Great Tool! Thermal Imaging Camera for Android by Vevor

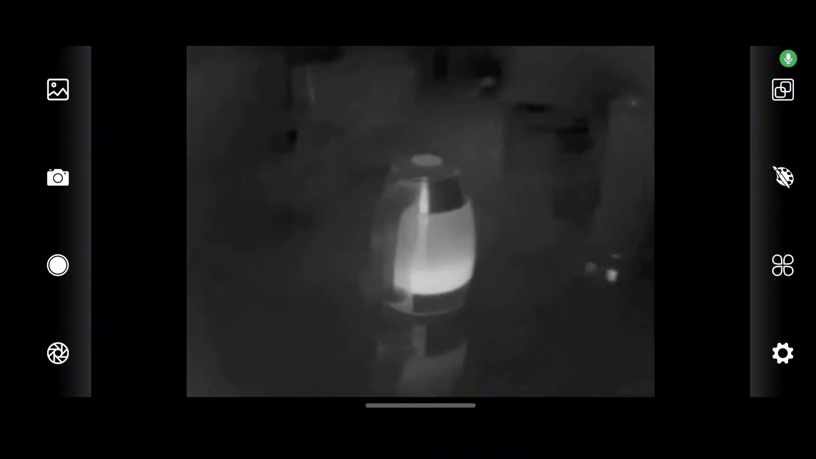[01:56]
device as you can see this one i'm just gonna move my hand and this one is
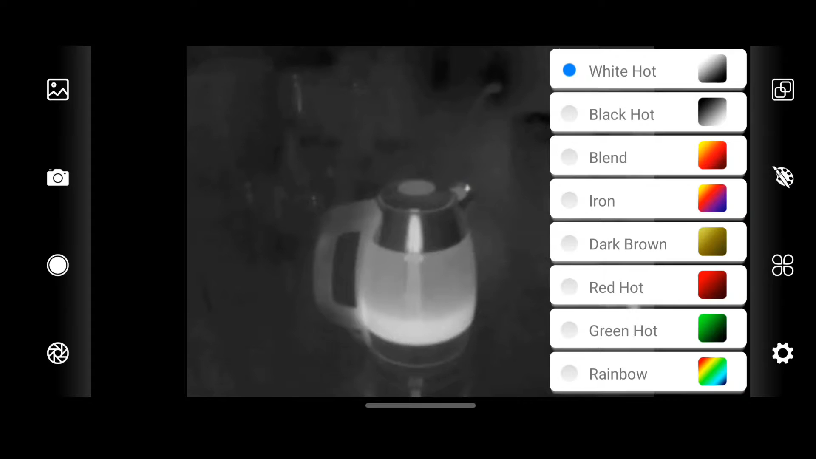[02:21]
you can do rainbow so it will be more fun i guess and you can see the different temperature imaging but then you can also do i believe recording it will allow you to record it as well or taking a picture
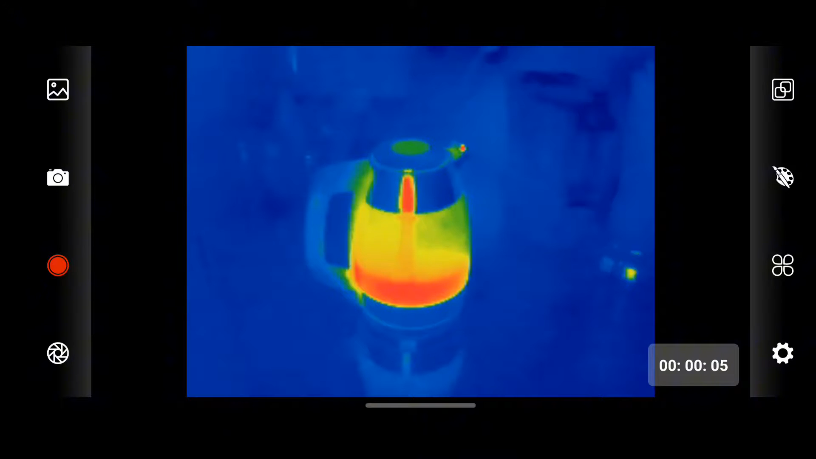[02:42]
so let's start with um options to go with a temperature you can do temperature as well i think um not
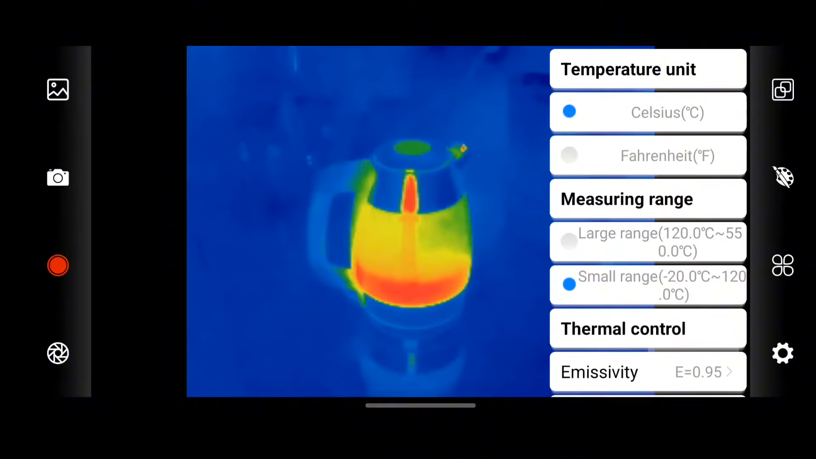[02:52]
check it out um not check it out on the right side you would select
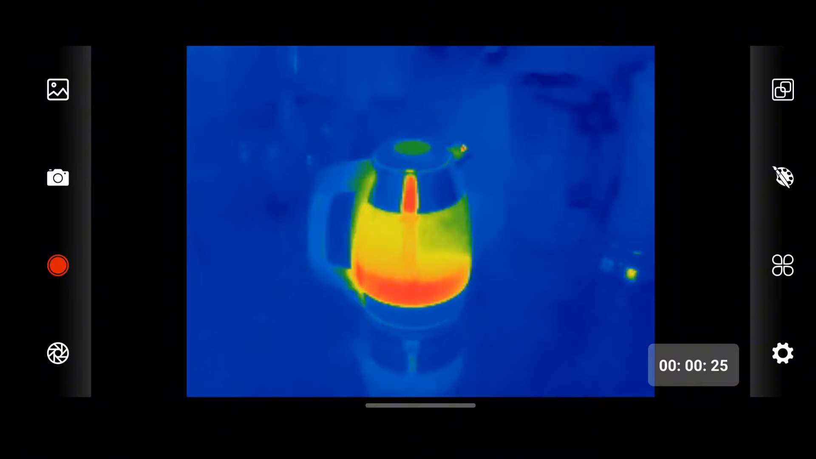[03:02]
this temperature so it's a top right corner and then you
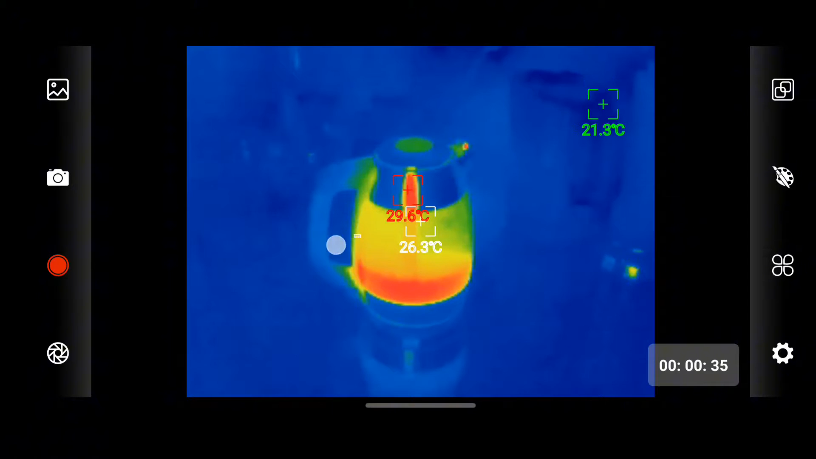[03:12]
can basically make this uh and
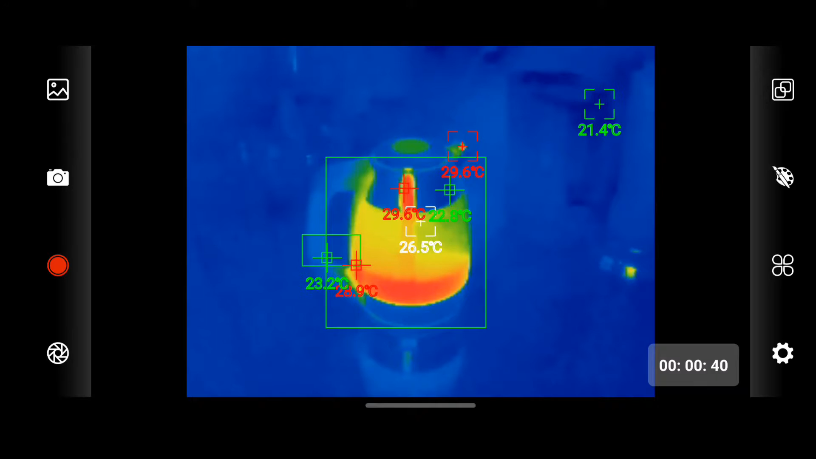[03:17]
see exactly what temperature and right now it's uh bottom it's more hotter so when i turn it on
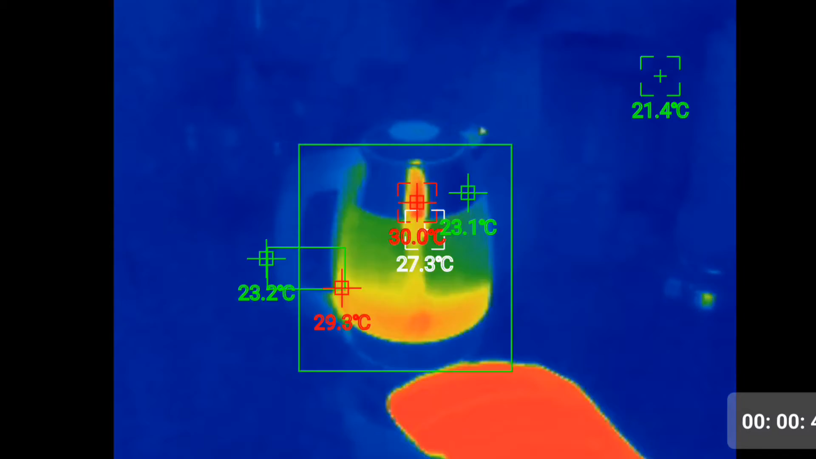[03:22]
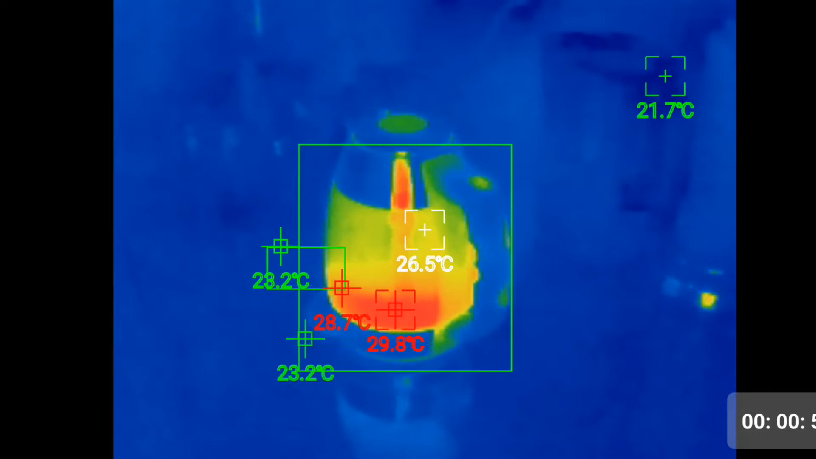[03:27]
it will start to raise the temperature as well
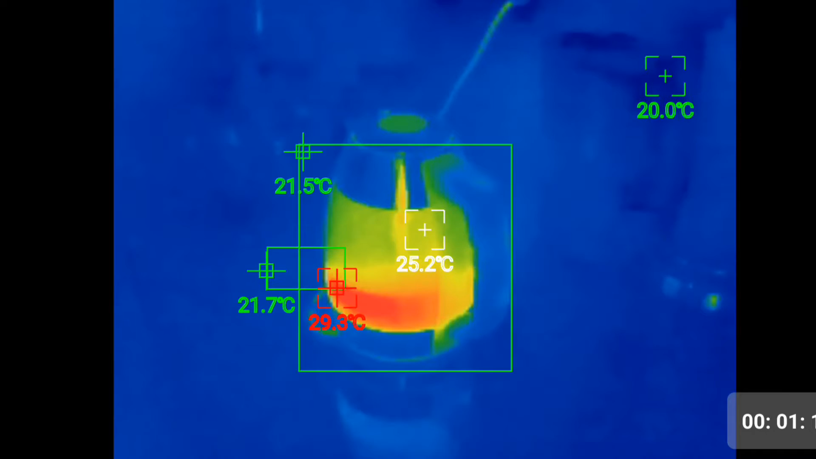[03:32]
On screen: max 29.3°C
so it's brought about 80 faringgit so as you can see it's raised to 31
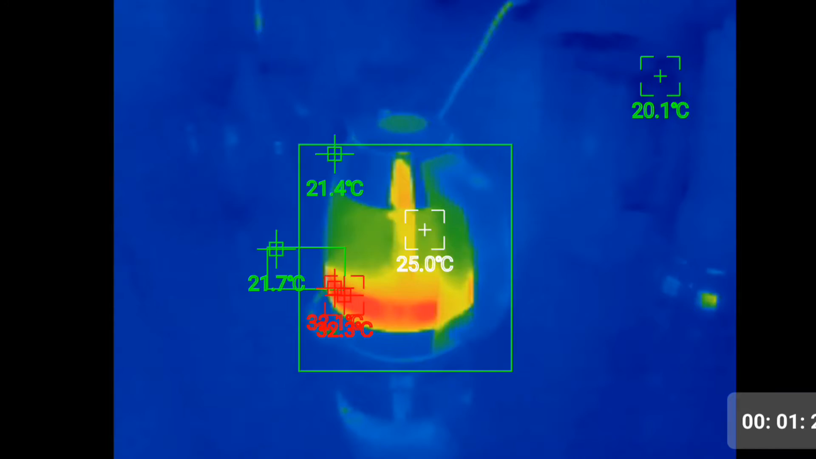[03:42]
On screen: spot 25.0°C
celsius and then uh my hand you can see it's getting
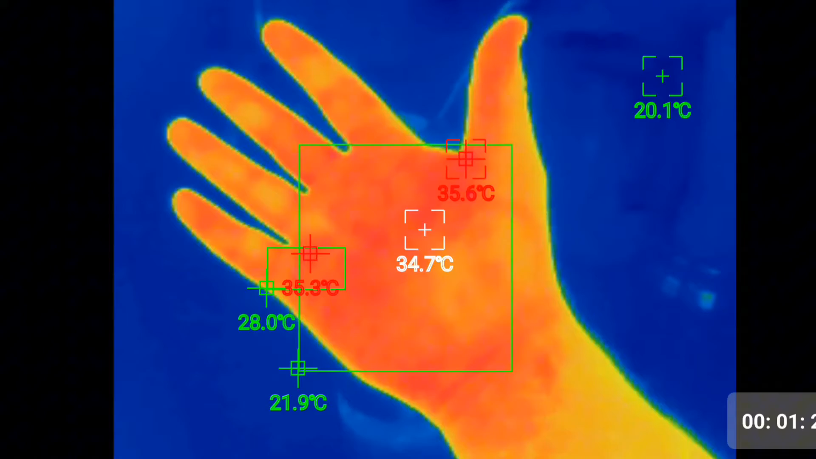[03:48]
On screen: spot 34.7°C
35 you can change
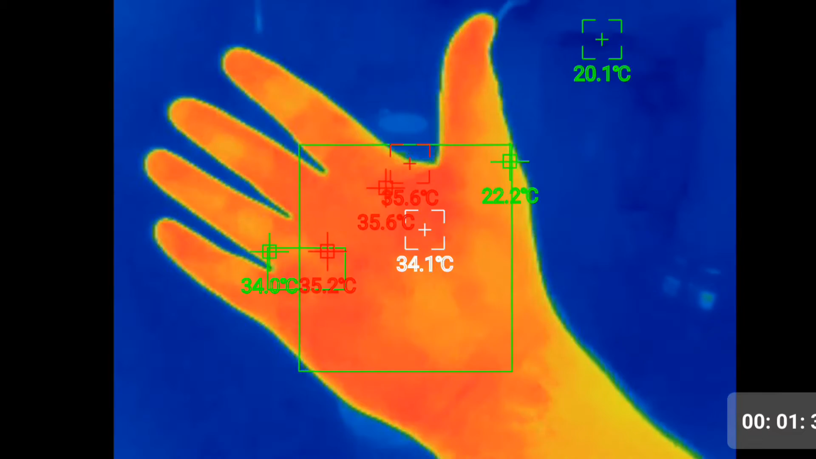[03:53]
the distance so you need to go to settings on the right side so
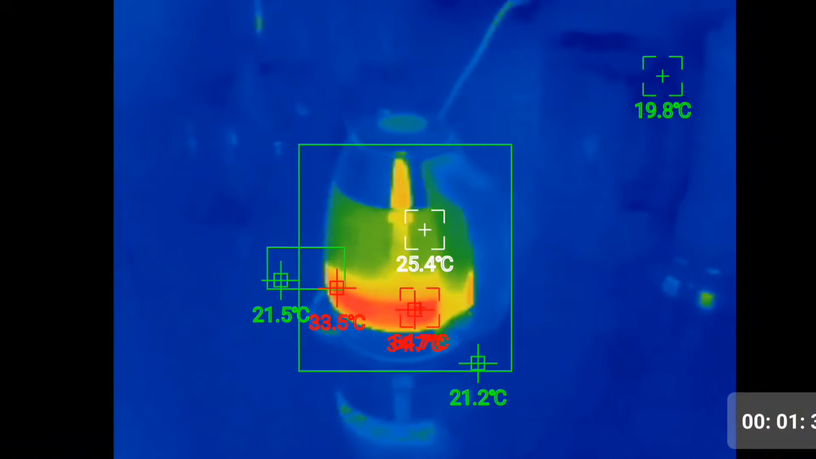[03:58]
On screen: spot 25.4°C
it's a really cool tool and then i'm in the kitchen so you can see a
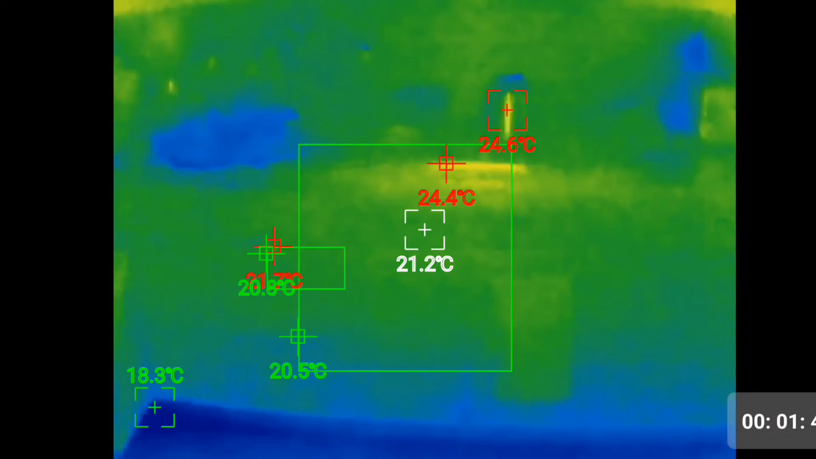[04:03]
On screen: spot 21.2°C
different temperature of different items as well so i'll give you
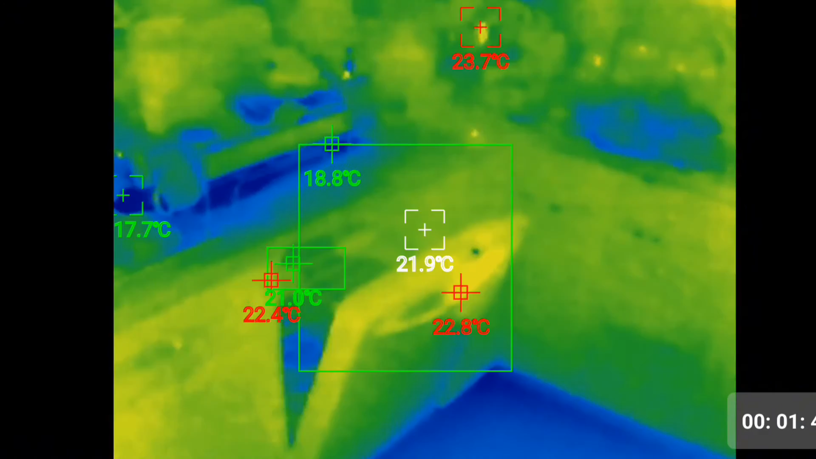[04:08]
On screen: spot 21.9°C
a different temperature and this outside window
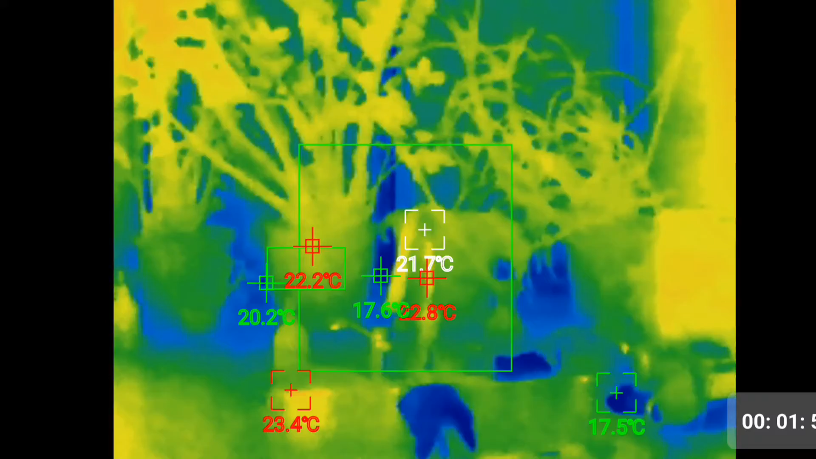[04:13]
so you can see it's in blue so it's kind of colder and on the flowers does not and also
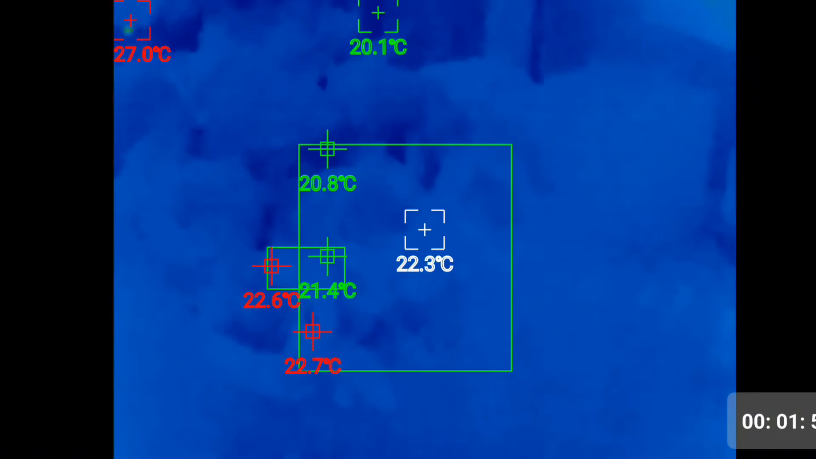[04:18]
On screen: spot 22.3°C
it's a really cool future to see any problems so if i look on this area as you can see
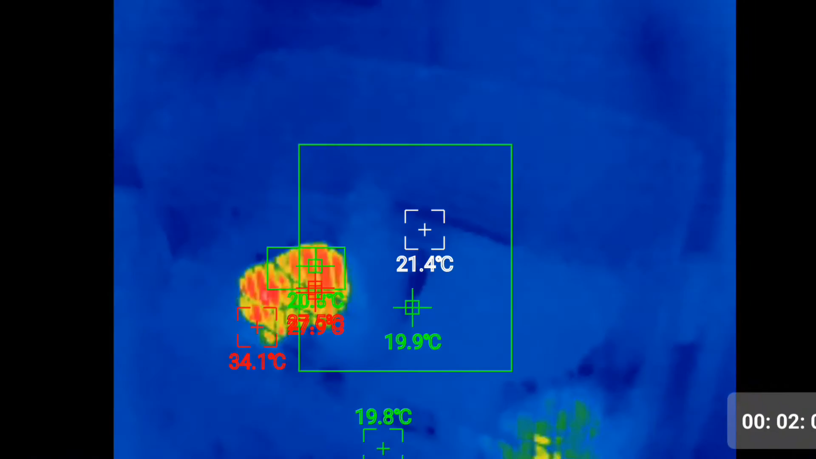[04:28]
On screen: spot 21.4°C
it's a genie peak you see it's a kind of the he
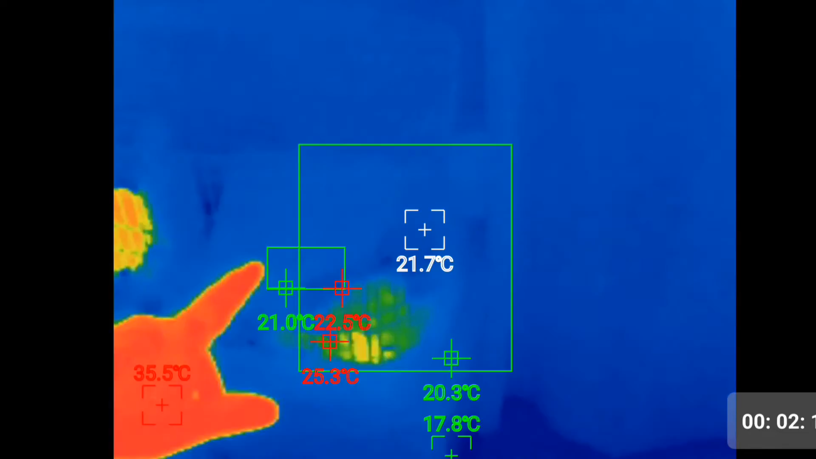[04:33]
On screen: spot 21.7°C
was sitting right in the corner it's still warm place but now he's eating high
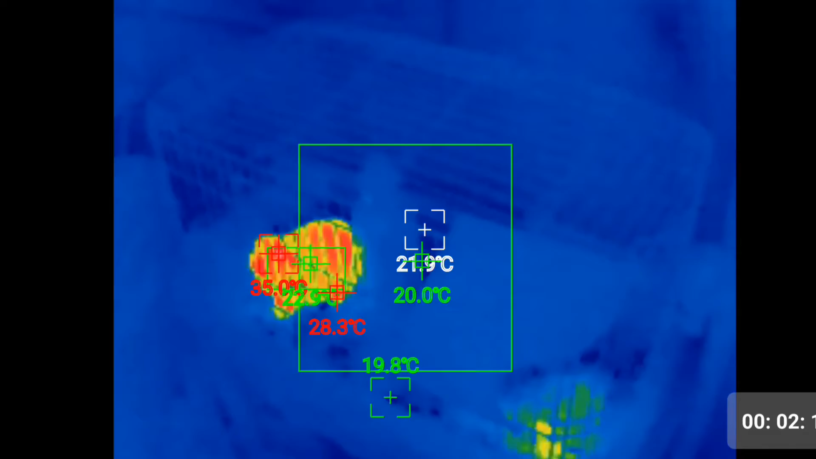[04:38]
so cool and then you can basically i have